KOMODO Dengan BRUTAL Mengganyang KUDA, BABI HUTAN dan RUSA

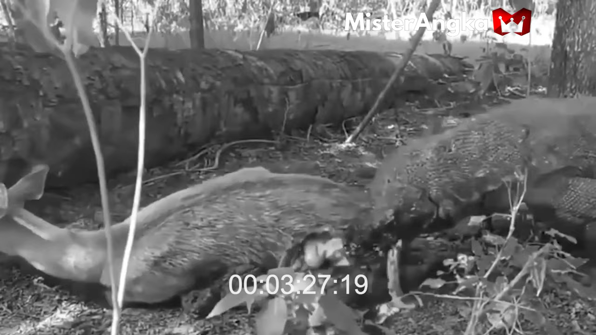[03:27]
Ketika mereka berhasil menangkap mangsanya, ia akan menggunakan gigi tajam dan kekuatannya untuk membunuh mangsanya.